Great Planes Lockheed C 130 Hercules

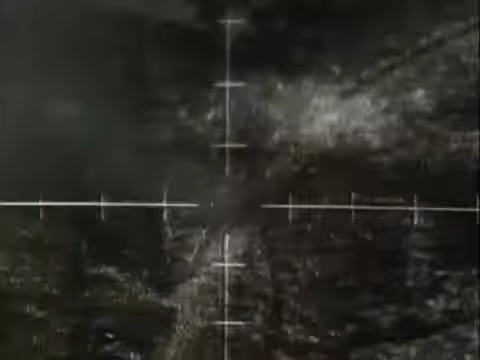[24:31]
Direct hit on tank one of target four.
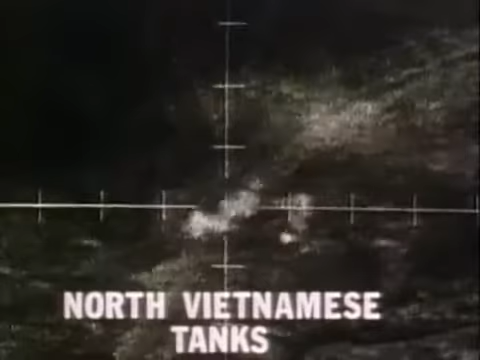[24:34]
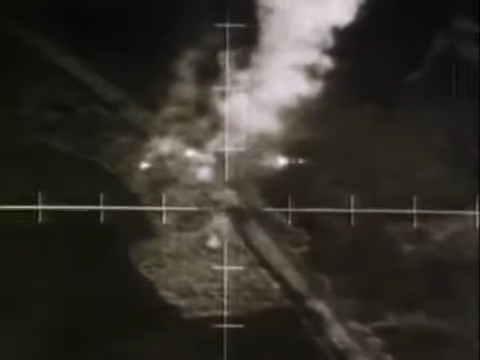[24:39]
Hey. And he's moving.
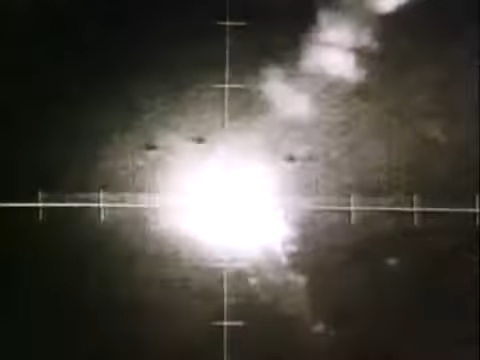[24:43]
Hit him right on. Oh, hey!